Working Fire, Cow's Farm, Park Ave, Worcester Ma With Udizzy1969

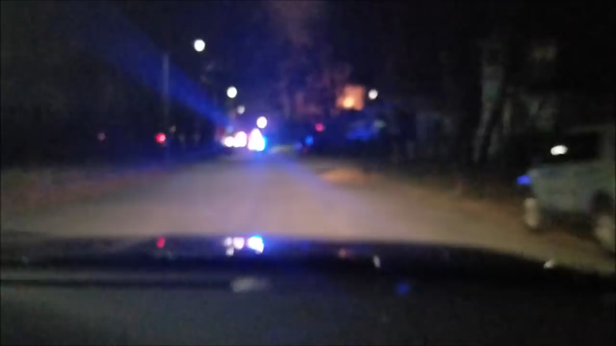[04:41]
We got fire. We got fire. We're here. Should I just pack? I'm gonna pack right here.